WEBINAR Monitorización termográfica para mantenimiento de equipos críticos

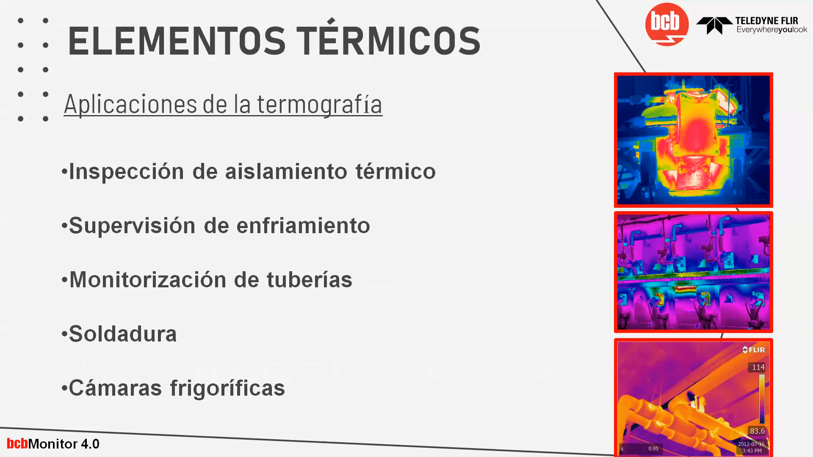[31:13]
bueno yo les voy a hablar un poco más acerca de los elementos térmicos y bueno las aplicaciones de la termografía en estos elementos son la inspección de andamento térmico supervisión de enfriamiento monitorización de tuberías soldaduras y cámaras frigoríficas comenzando con los elementos refractarios bueno las cámaras termográficas aquí pueden detectar puntos calientes en la olla que pueden advertir al usuario de un fallo
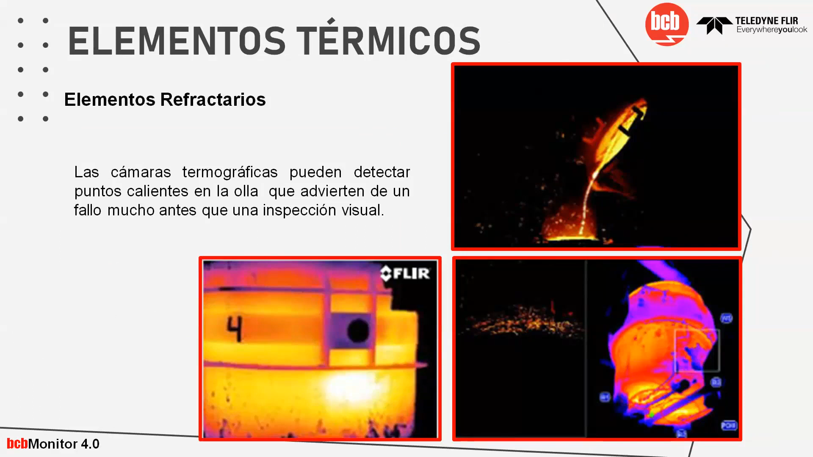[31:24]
mucho antes que una inspección visual que es lo que generalmente se hace acerca de los elementos refractarios pues las ollas de acero de las plantas de fundición generalmente siempre tienen una vida útil limitada si los revestimientos refractarios se desgastan o se rompen debido a los choques térmicos la parte exterior de una olla puede verse expuesta a temperaturas excesivas si no se detecta a tiempo el resultado puede ser la desintegración de la olla y la fuga del metal fundido que bueno esto
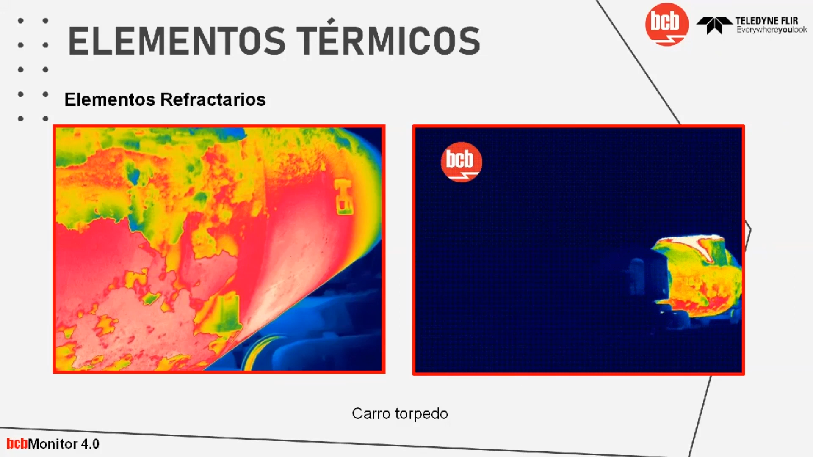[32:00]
puede poner en riesgo a los operadores a los trabajadores y bueno destruyen el equipo esto permite que se realice un mantenimiento antes de que se produza un error aquí por ejemplo podemos ver un carro torpedo
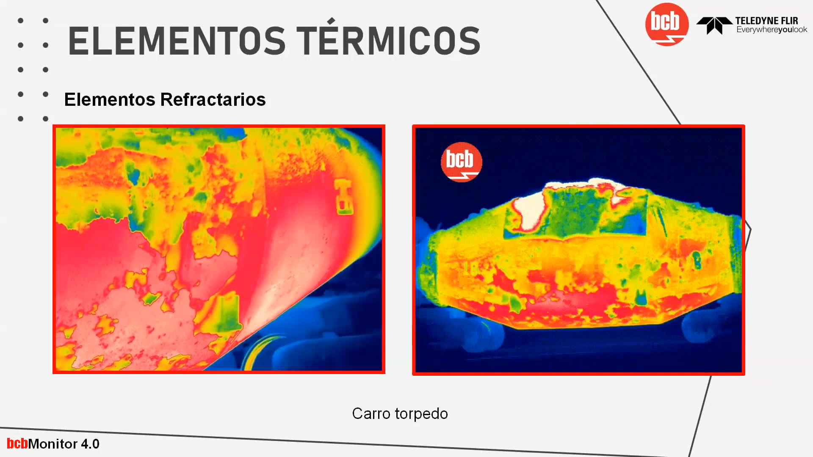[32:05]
que este es bueno son aquellos contenedores en donde se
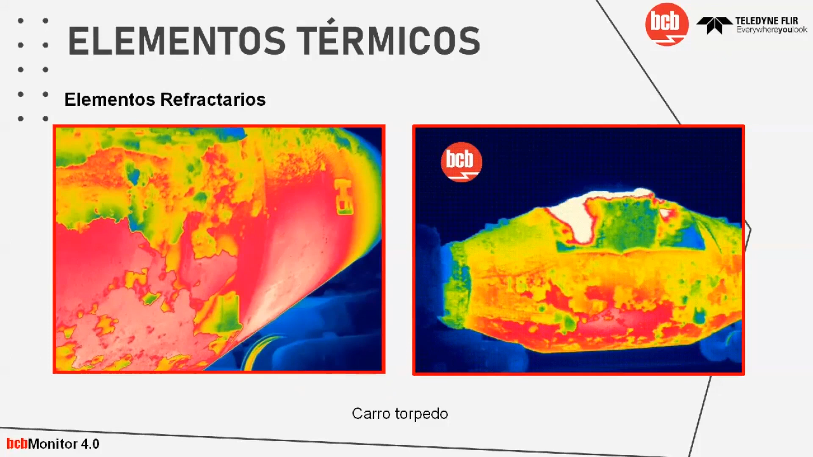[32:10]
transportan los materiales a altas temperaturas aquí se puede ver que hay unas zonas más calientes que otras
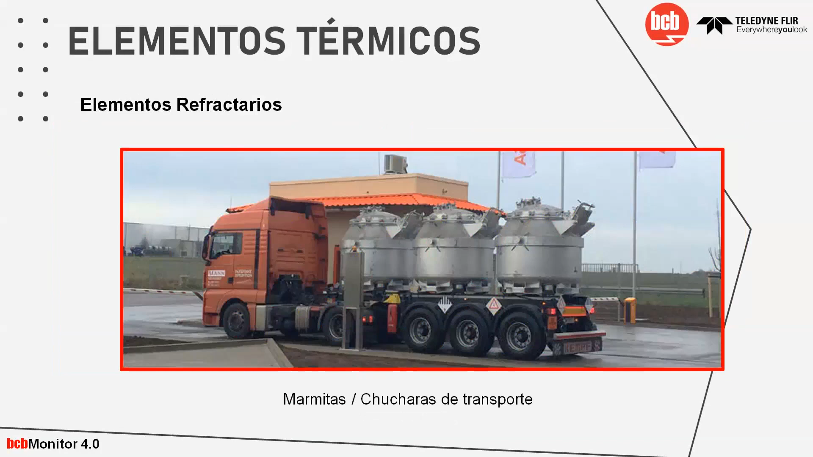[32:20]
bueno esto es sobre los elementos refractarios estas son las marmitas las cucharas de transporte que también se pueden ver por ejemplo aquí
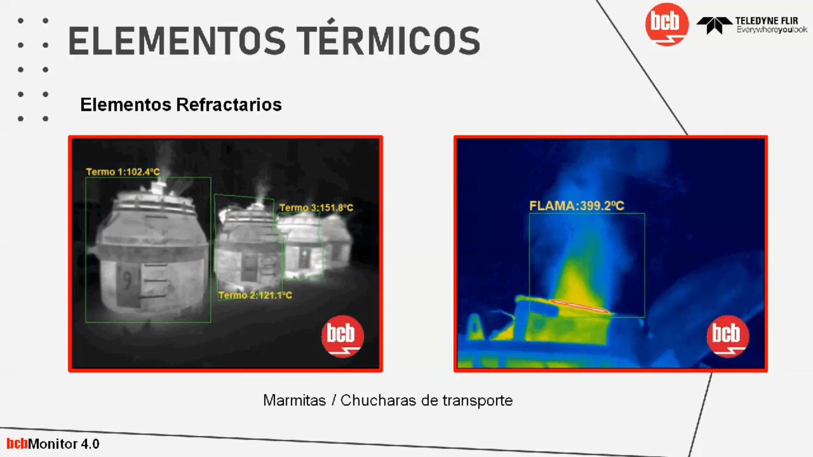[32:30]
aquí se puede ver exactamente cuáles son las que tienen mayores temperaturas aunque todas son iguales aquí se pueden ver que hay unas más calientes que otras ahora acerca de las resistencias en horno eléctrico bueno cada uno de estos cuadritos que pueden ver aquí es una resistencia ahí se ve hacia donde está sobrecargado el calor ahí se ve claramente por ejemplo en la parte de arriba a la derecha se puede ver un poco más el calor cierto y bueno la superficie del horno es ese
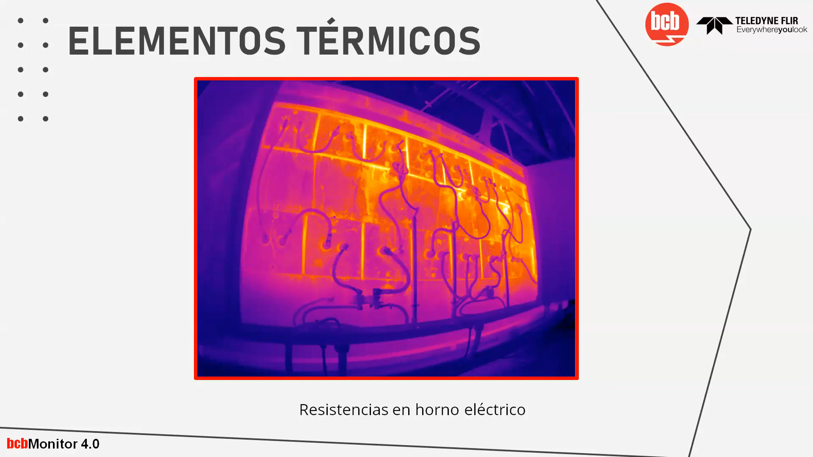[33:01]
material refractario y bueno se puede evaluar pérdidas por aislamiento o bien por deficiencia de la resistencia y bueno acerca de la detección de fugas de calor en horno continuos lo más importante aquí es que este tipo de hornos es que el calor bueno sea uniforme en todas las partes dentro del mismo por lo que la termografía en este caso es de gran ayuda para determinar cuáles son las zonas que pueden estar perdiendo calor debido a una posible falla en el sistema
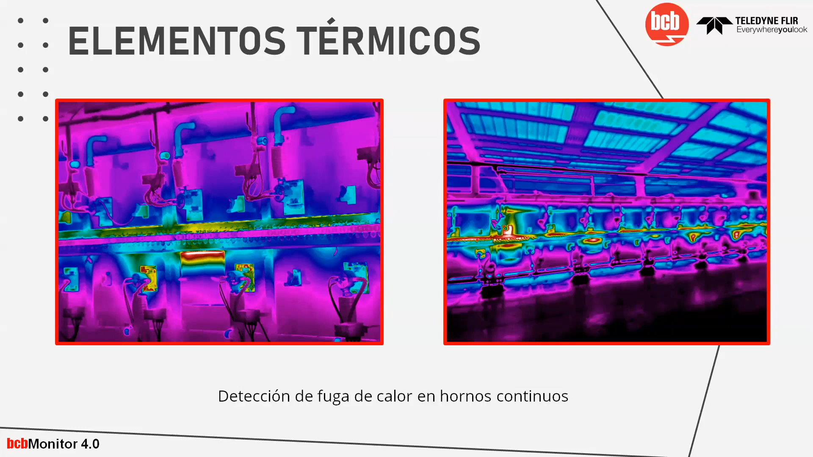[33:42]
aquí podemos ver una bodega en donde se encuentran todos estos hornos continuos y podemos ver que en la parte de la izquierda de la imagen derecha está un poquito más calentada por ejemplo ahora los hornos reverberos estos hornos son más conocidos porque generalmente funden chatarra de aluminio por ejemplo y bueno pasa lo mismo en estos hornos la chatarra de aluminio por ejemplo entra en estos hornos en donde es importante tener una temperatura uniforme para asegurar que se aproveche el 100% del material depositado para que así tengas todo el aprovechamiento de todo lo que se pueda tener adentro que generalmente bueno en este caso es el aluminio
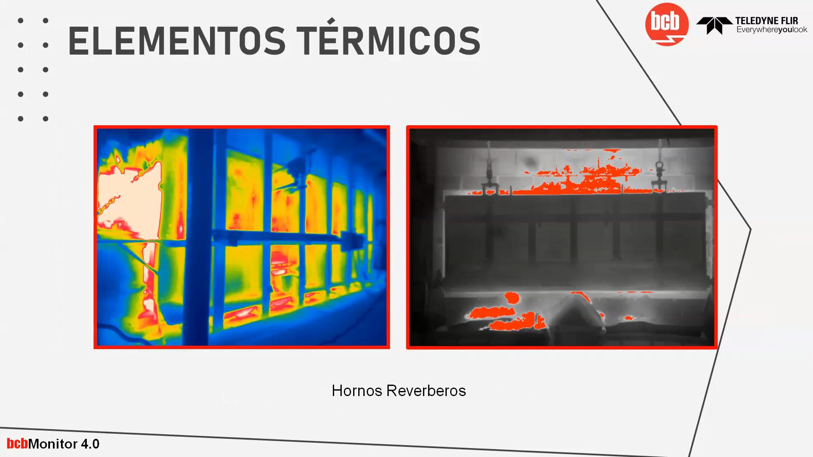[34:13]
ahora este es una de nuestras aplicaciones más interesantes que es la inspección termográfica continua de cascos mira aquí por ejemplo tenemos estamos obteniendo la imagen de cómo es que el horno este rotatorio se está bueno se está produciendo el calentamiento el aislante térmico refractario bueno generalmente se utilizan las aplicaciones de alta temperatura como por ejemplo las calderas los hornos y bueno usualmente
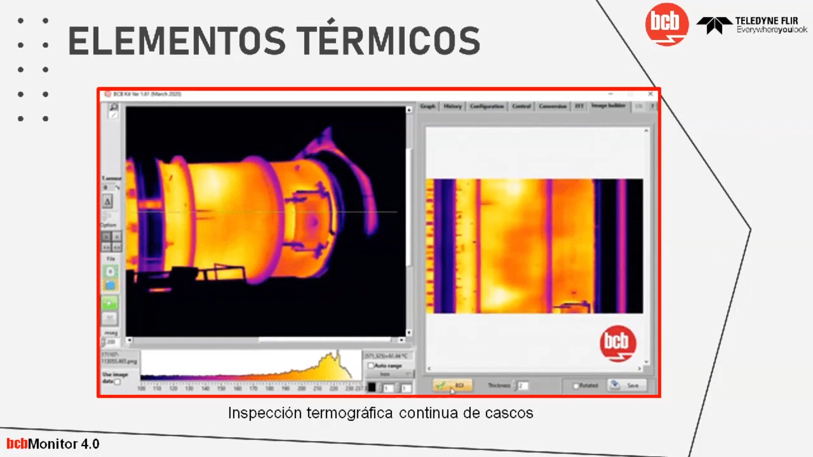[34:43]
se instala en forma de ladrillos que por lo general están expuestos a la degradación por el uso cotidiano aquí por ejemplo se puede ver los puntos calientes en estos conductos que se puede ver aquí un aislamiento defectuoso
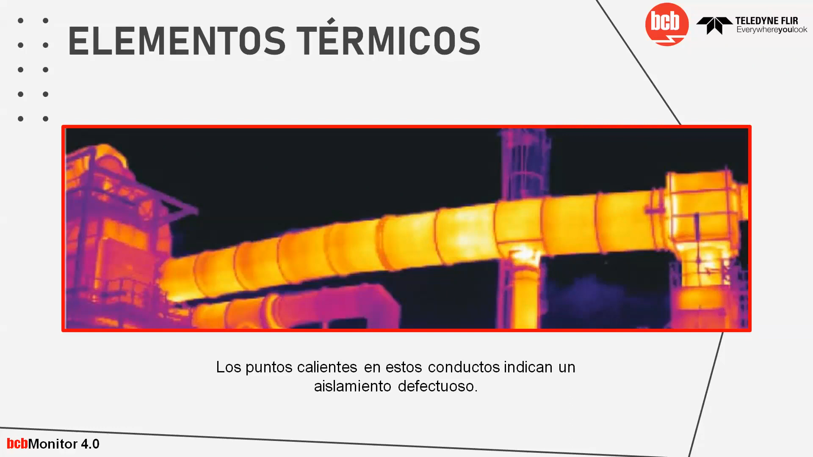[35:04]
aquí este es otro que es el chequeo de la eficiencia de intercambio de calor este por ejemplo es una válvula en la que se puede notar en donde está más
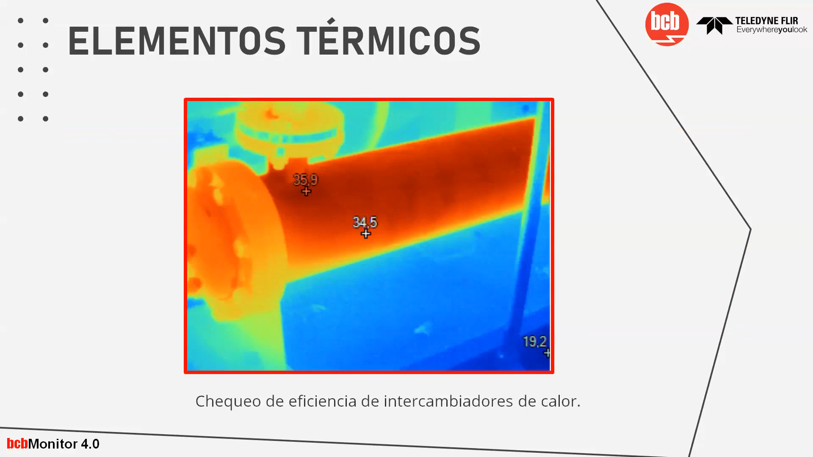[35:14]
caliente los puntos más calientes otros más fríos que bueno generalmente aquí puede causarse algún defecto estos son los elementos térmicos aquí se puede ver por ejemplo los daños en el aislamiento de la imagen de arriba hasta la izquierda se puede notar que una de las tuberías en las que se transporta el líquido que está dentro pues se existe ahí un daño de aislamiento esto puede ser también porque como ahí llega y choca el líquido en esa zona